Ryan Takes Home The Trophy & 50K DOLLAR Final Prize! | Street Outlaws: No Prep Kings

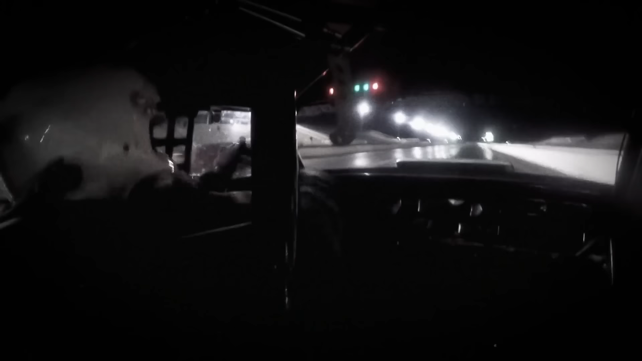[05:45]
The car went hard left. I had to get out and save the car.